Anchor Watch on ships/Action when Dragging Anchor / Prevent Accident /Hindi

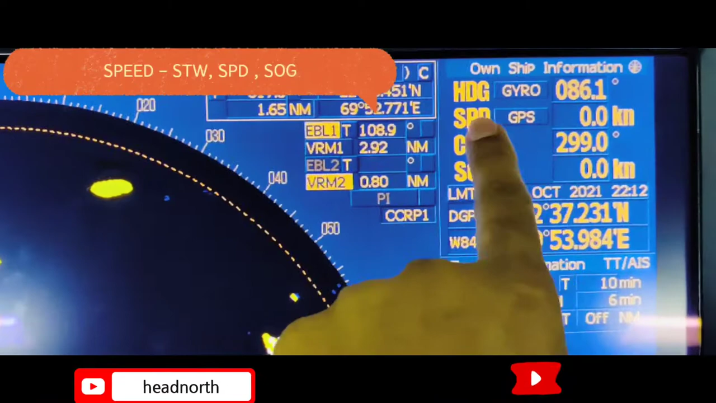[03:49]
देती है इस से पता चलता है कि वैसल फोर्वर्ड
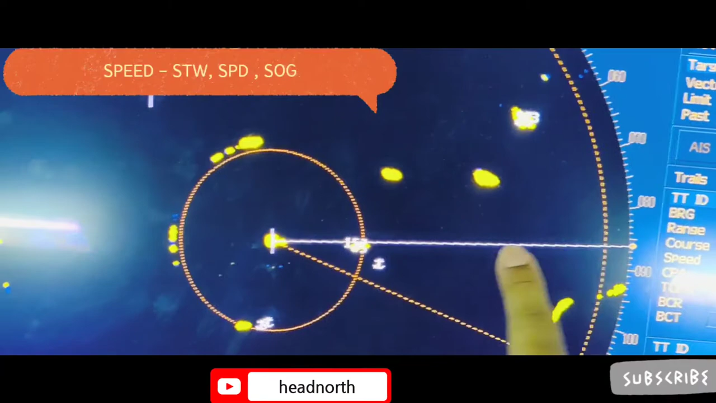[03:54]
डिरेक्शन में मूव कर रहा है या आफ डिरेक्शन में मूव कर रहा है जो एसोजी है डाट इस
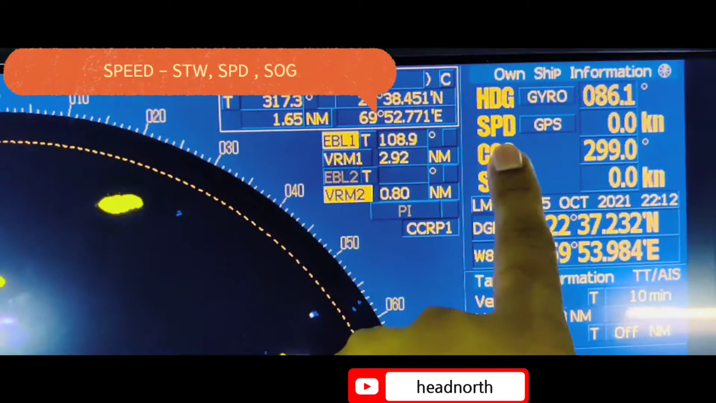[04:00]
अर्रेलेटिव वैक्टर करेंट या विंड आपको किस डार्शन में पूश कर रहे है वह वाली
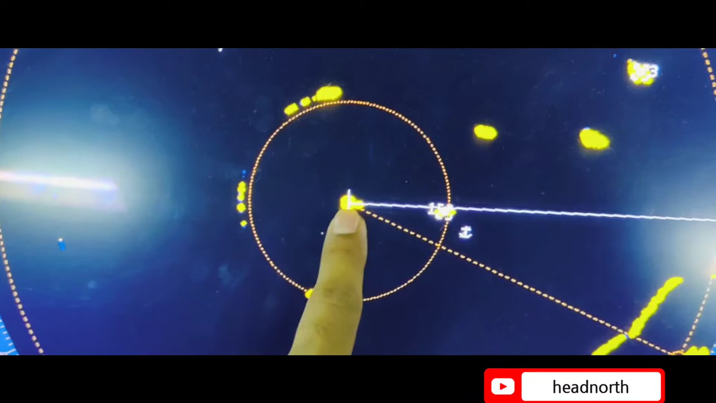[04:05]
स्पीड है तो स्विंगिंग के टाइम पर आपकी एसोजी बढ़ सकती है उसमें डरना नहीं है
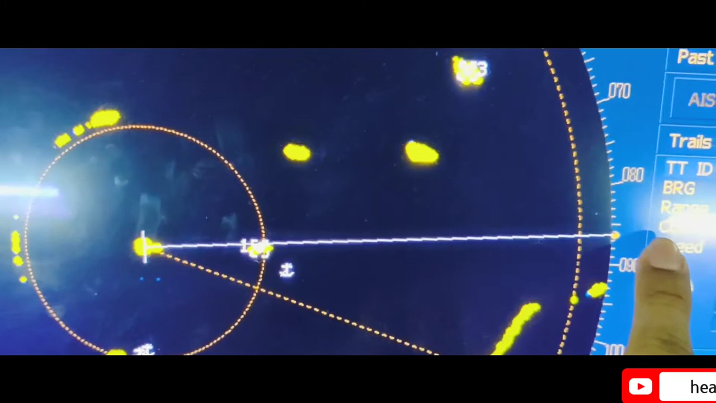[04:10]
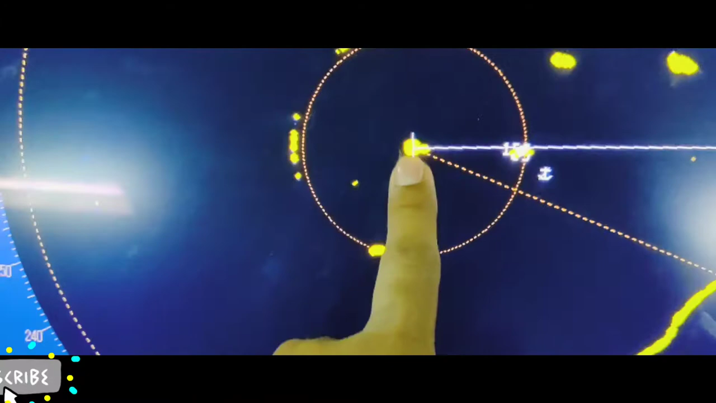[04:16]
अगर आपकी स्पीड है तो लिए वैसल ट्राइक्टर के
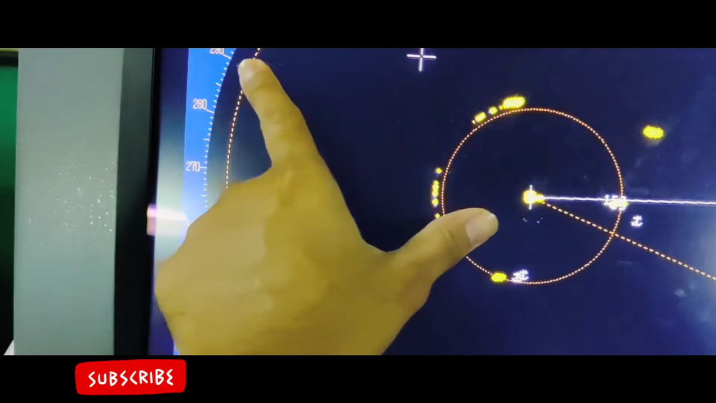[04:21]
साथ आप ये अपड़ वैसल करते हैं जैसे आप आप अंकर ड्रोप करके
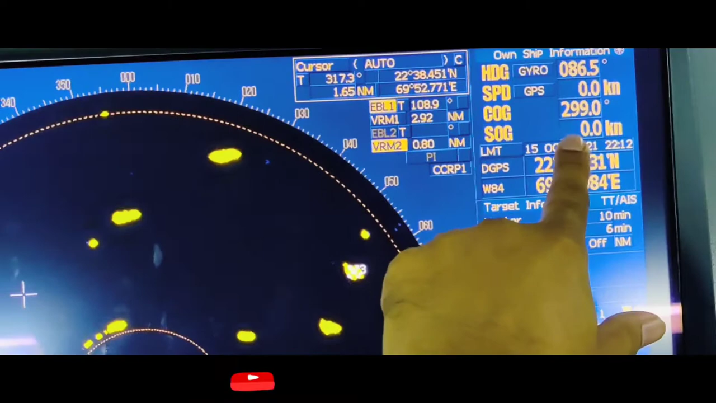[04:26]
मौनिटर करते हो वैसल को धन जो भी निरस वैसल या निरस लियन है
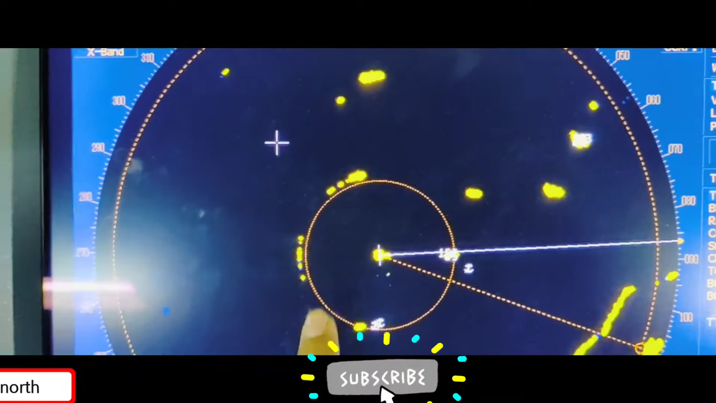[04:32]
इस पर उसकी पोजिशन आप मौनिटर कर लिजिए लोग डाउन कीजि� प्रड़र में एक नेरस्ट वैसल के लिए बिया
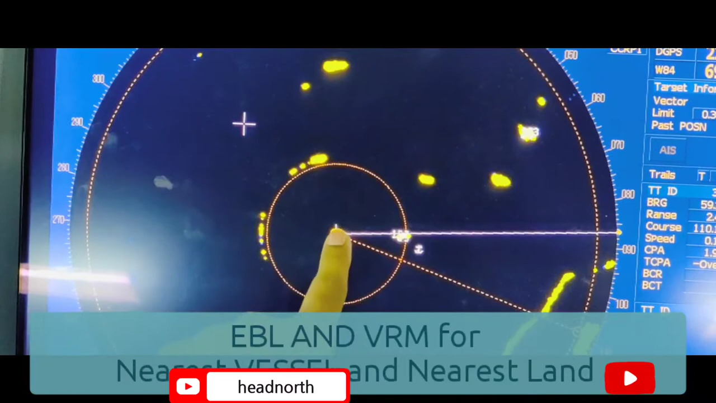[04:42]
नेरस्ट लैंड के लिए उस पर लगा पे छोड़ दीजी
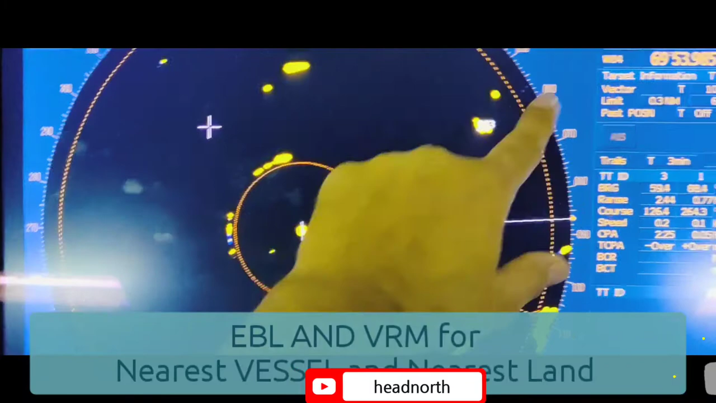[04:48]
ताकि आपको एक ही लुक मी यह पता चले जाएगा कि आपका वैसल ड्रैग हुआ है या नहीं हुआ है
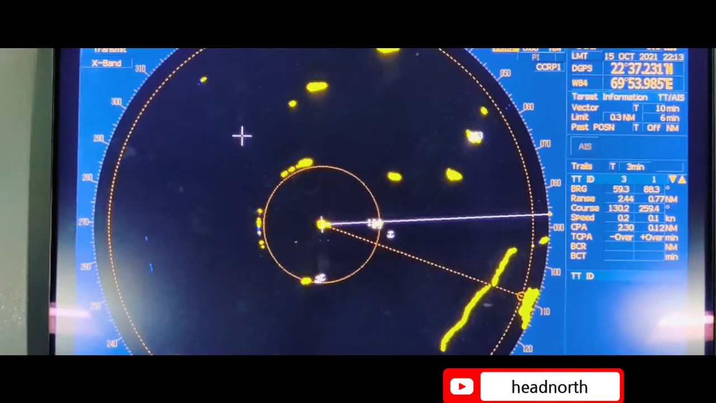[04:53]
नेरेस्ट वैसल का डाटा एक्वार करके रिखिए जैसे ही वो उसकी स्पीड पकड़ेगी सपोज वो वैसल को और वैसल ड्रैक करना स्टार्ट कर दिया है तेन यू विल है अलार्म नॉर्मली
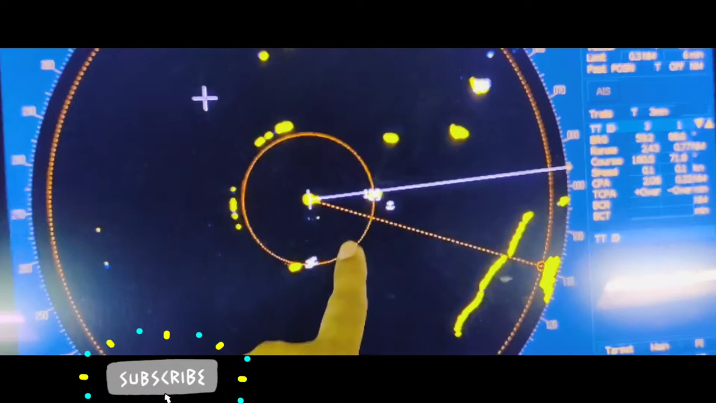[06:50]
इस ड्रैगिंग देन हाव विली कॉम तुनो जैसे कि मैंने बताया आपको रडार में उसको टार्गेट
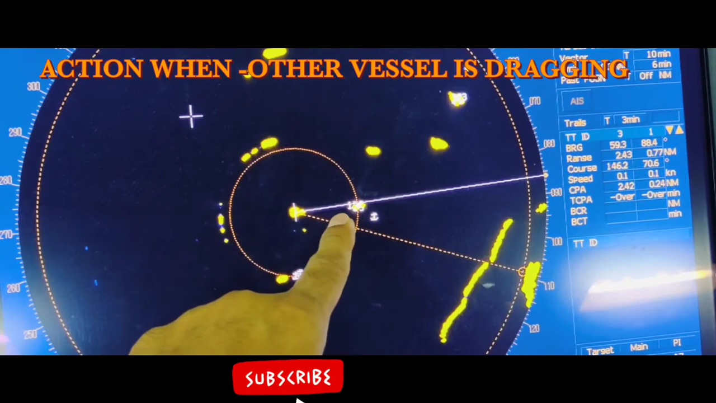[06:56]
एक्वार करके रखना है यूविल कम तुनो एबील वी रम बनागे रखेंगे देन उससे भी आपको
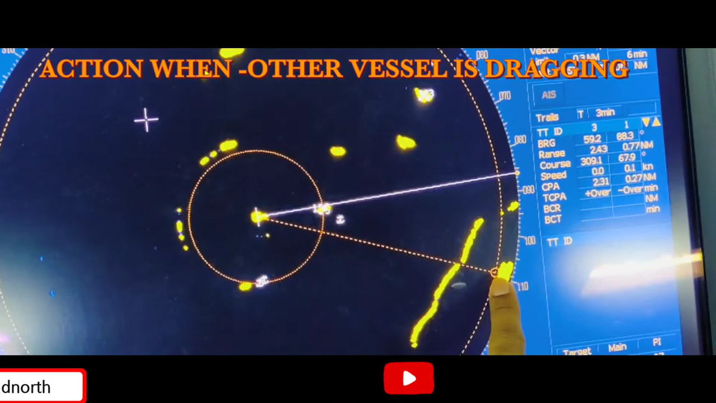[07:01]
पता चल जाएगा तो उसका � हम मोरा करो डेट कर रहे हैं नहीं कर रहे हैं वी टिस नौर्मली आपको बता देता है
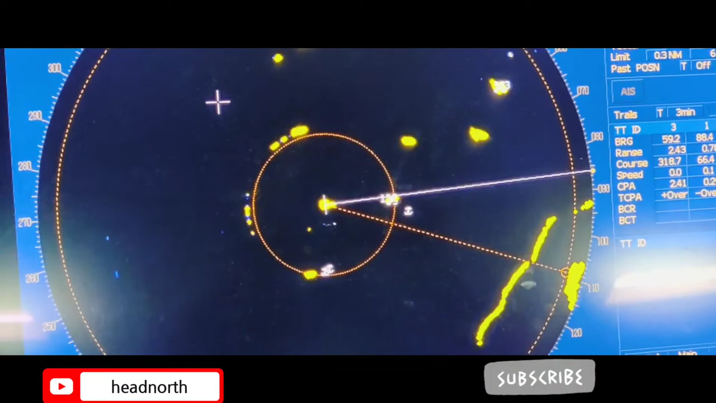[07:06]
वी टिस भी मोनीटर करता घर वहां पर वी टिस है उस एरिये में तो